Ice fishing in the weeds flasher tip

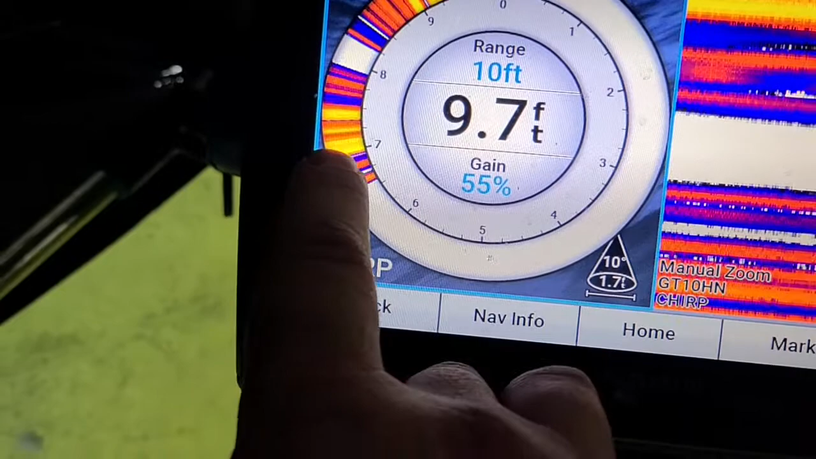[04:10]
On screen: depth 9.7 ft
all them little dots there and so you've got just a standard flasher if you have a zoom then
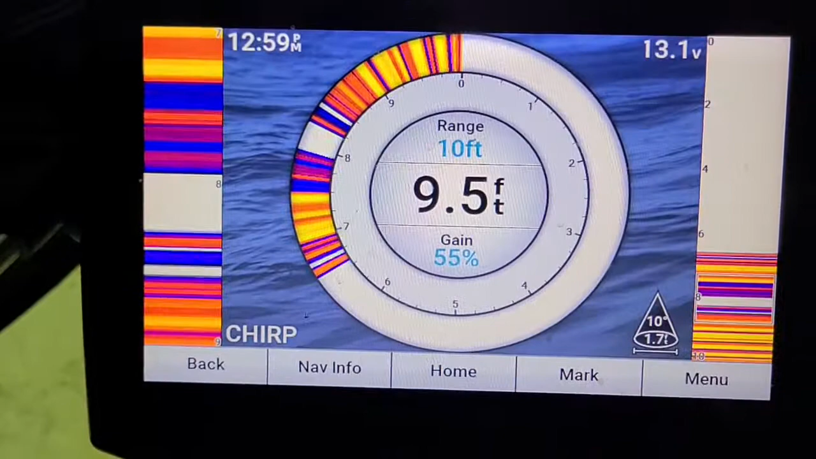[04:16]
On screen: depth 9.5 ft
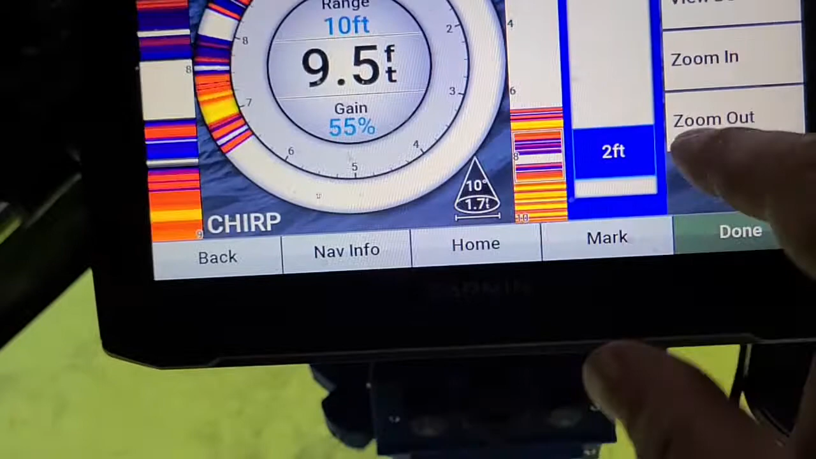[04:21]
On screen: depth 9.5 ft
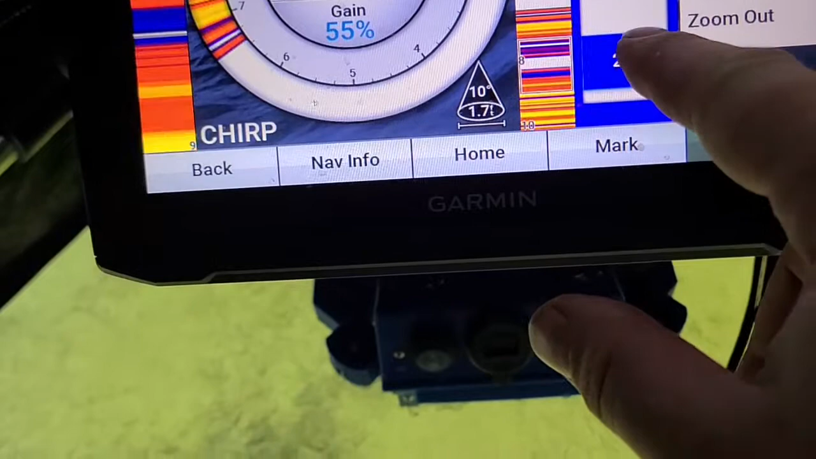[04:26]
look here it's not zoom in the actual flasher and zoom in here
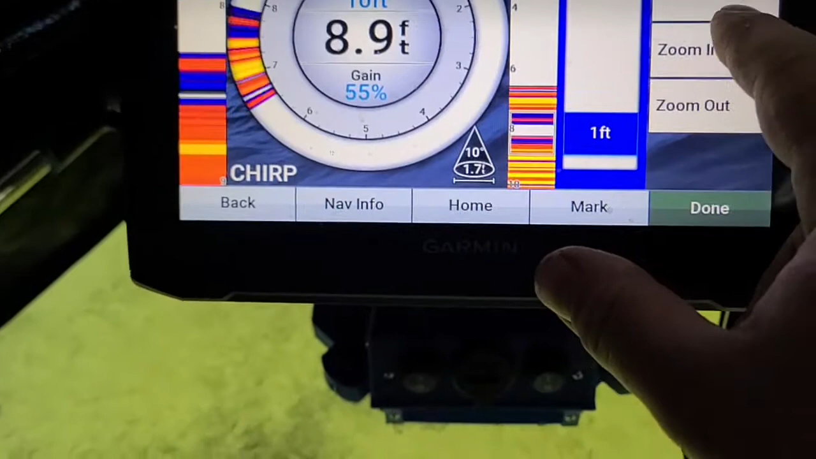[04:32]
On screen: depth 8.9 ft
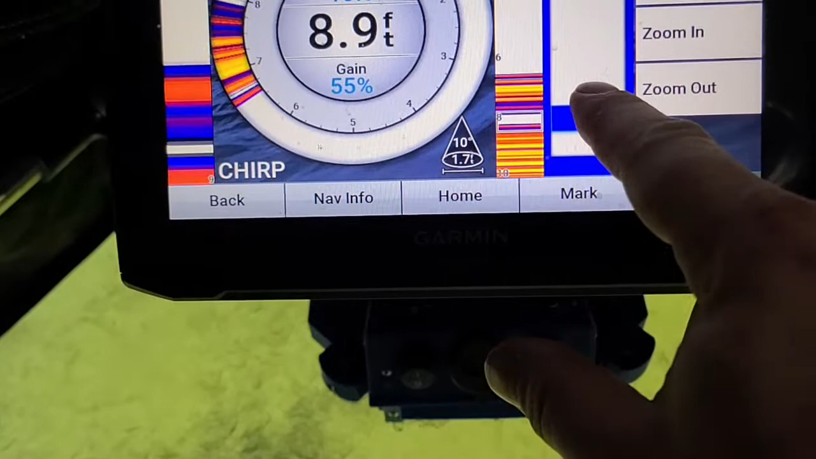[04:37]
On screen: depth 8.9 ft
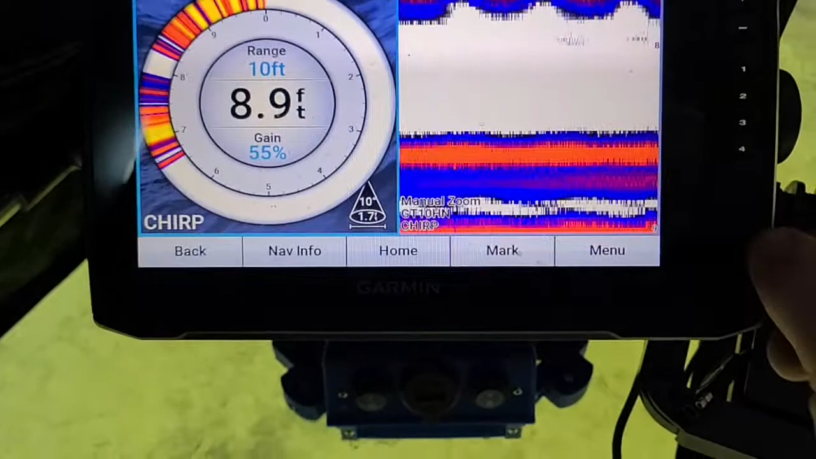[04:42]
On screen: depth 8.9 ft
so go back to the other screen because all it's all mine zooms is right here
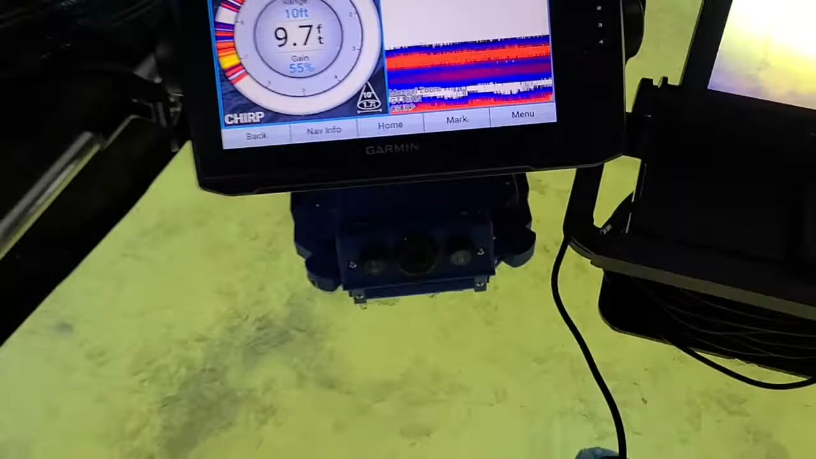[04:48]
On screen: depth 9.7 ft
now I'm zoomed in quite drastically that is absolute max zoom